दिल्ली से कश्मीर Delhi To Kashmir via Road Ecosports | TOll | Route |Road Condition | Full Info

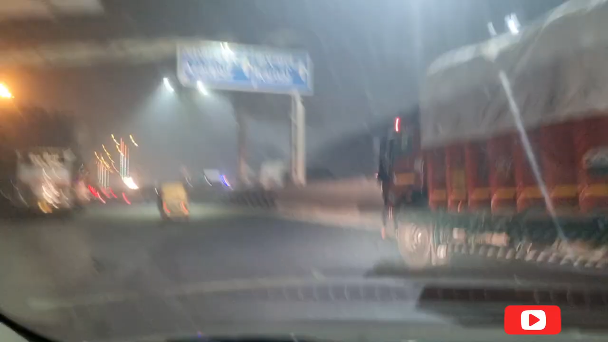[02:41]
देखिए अजादपूर करनाल की तरफ हम बढ़ रहे हैं
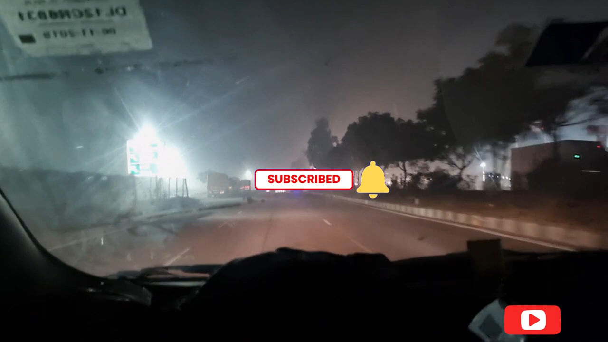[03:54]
हैं फिरहाल रात्री के बज रहे हैं दो बच के दो मिनट और रोड़ पे कोहरा है यदि आप कोहरा देखना चाहें
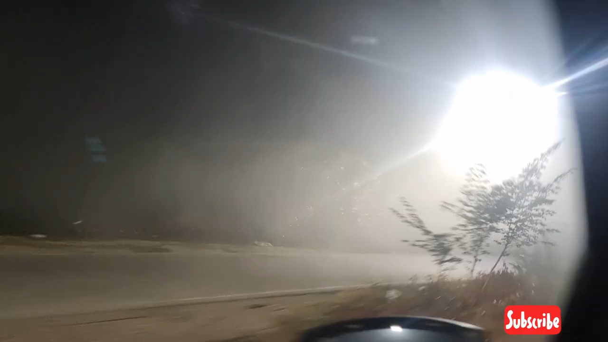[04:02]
देखिये तो ट्रक्स वगरा गाडियां चल रही है तो थोड़ा सा कम लग रहा देखिये
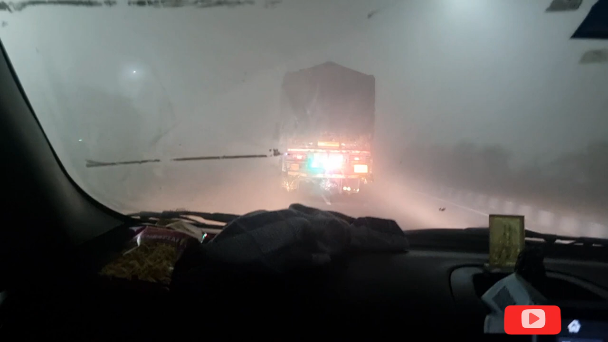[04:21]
अब हम पंजाब में इंटर करने वाले हैं अब तक तो अंबाला में थे यही सही कट आपको मिलेगा मनाली साइड और चंडीगड भी जाने के लिए तो यहां पर हमेशा बैरिकेट लगा रहता है जिसके वज़ा से थोड़ा सा जाम की स्थिती बनी है हम तो सीधे निकल जाएंगे लुद्याना के तरफ
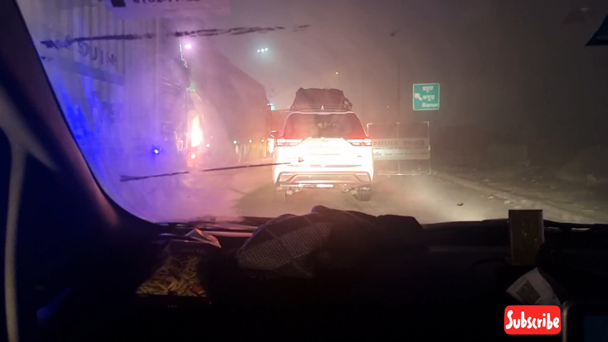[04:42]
अब चार बज के दस मिनिट पर हम पहुत चले हैं
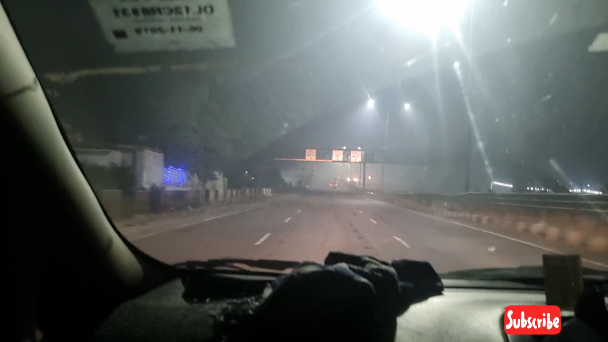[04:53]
लुद्याना सहर पंजाब अभी सहर से क्रॉस कर रहे हैं अब यह यात्रा बढ़ रही है आगे जालंधर की तरफ
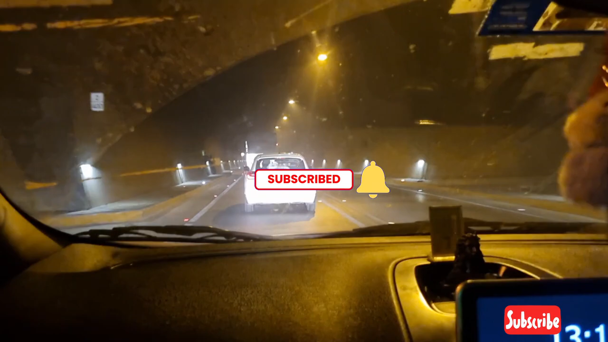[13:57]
तो साथियों हम हैं स्यामा परसाद मुखरजी टनल
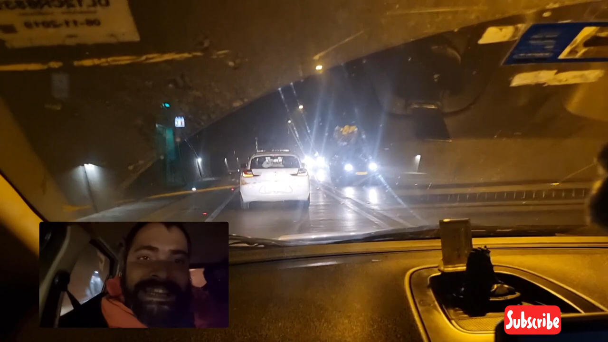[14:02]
के अंदर बहुत लंबा टनल लगवा अब तक 3-4 किलो मीटर दूरी हमने तैं कर लिए है इसमें 50 किलो मीटर पतिगंटा की रफ्तार है मैक्सिमम और आप ओवर्टेक नहीं कर सकते बीच में सेक्योर्टी के लिए SOS बनाये गए हैं फोन करने के लिए और साथ में आप देखेंगे तो अगनी सामक यंद्र भी रखे गए हैं आपको यह बताता चलू की
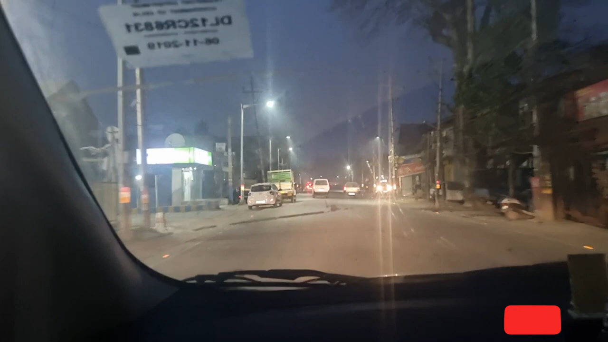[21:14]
साथियों हम लगभग स्री नगर के नगर में परवेश कर चले हैं और इधर जेलम का भी है और एक
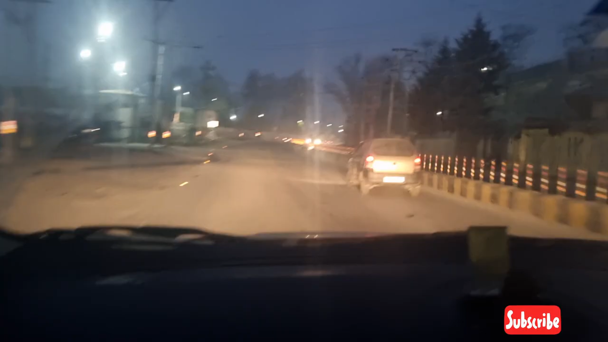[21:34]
कि अधियों हम कस्मीर के बहुत सूप्रसिद्ट
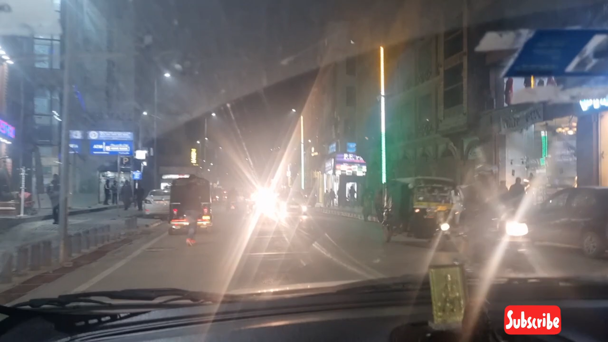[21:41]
चौक लाल चौक के एरिया में अभी घूम रहे हैं और देख